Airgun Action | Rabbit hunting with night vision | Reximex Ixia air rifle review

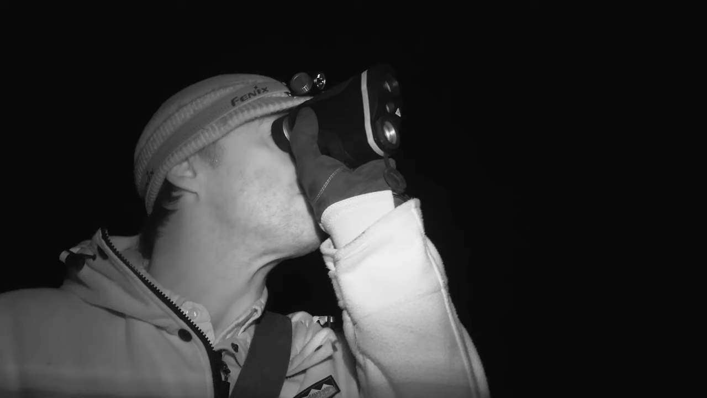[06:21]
okay there's a few out we're going to need to get a lot closer so I'm going to stalk in a bit and then have another look just be okay okay
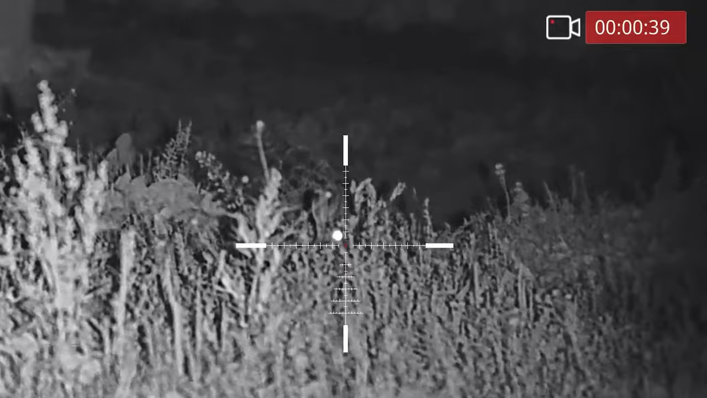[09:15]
Thank you. That rabbit was obscured by some pretty scrubby cover then, but I was just afraid of the difficulties that we've had so far. If I tried to get up and get a different angle or take a kneeling shot, I don't think it would have hung around.